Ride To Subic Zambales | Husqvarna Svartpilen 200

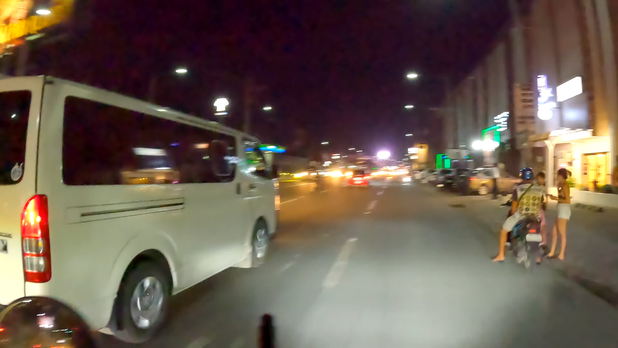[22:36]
Guys, nandito na kami sa Cavite. Alas 8 ng gabi.
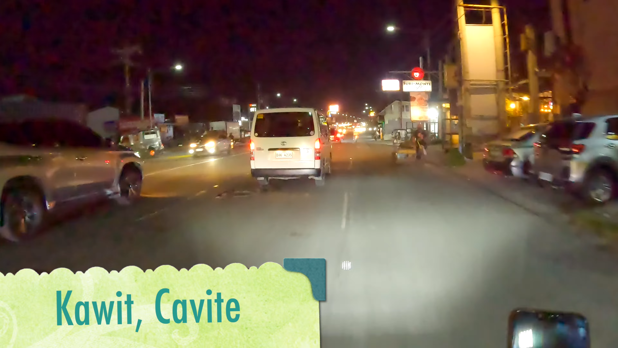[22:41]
Dito na kami sa Maykawit. Mas matagal pa yata yung binahin namin ngayon kaysa kahapon eh.
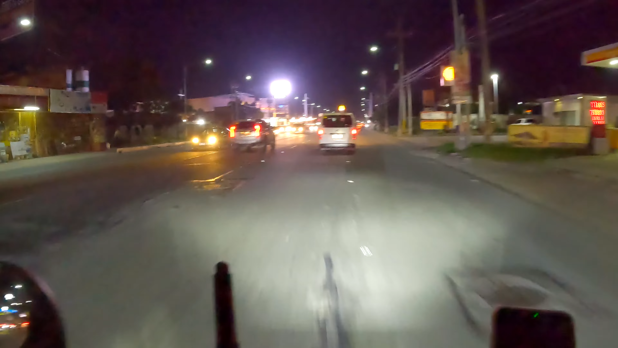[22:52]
Sobrang traffic. Dinaanan namin ngayon sa Jose Abad Santos tapos MacArthur Highway.
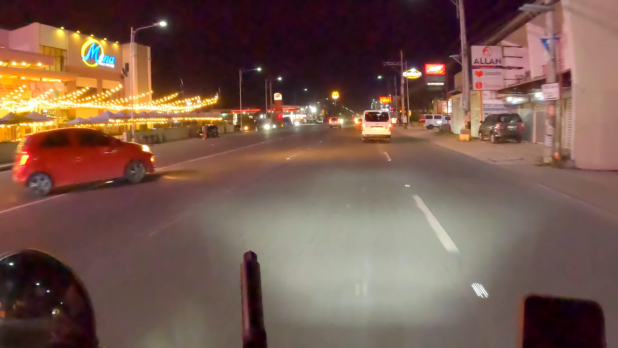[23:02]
Pagpasok pa lang namin sa MacArthur Highway, traffic na. Tapos habang papalapit ng papalapit sa Manila, lumalala din yung traffic. Sa Manila, bandang Rojas Boulevard, sobrang traffic, may ginagawang kalsada. Medyo natagalan din kami dun. No, umiilaw pa rin yung ano ko, check engine. Buti nakarating. Dadaling ko na lang to sa ano, sa dealer.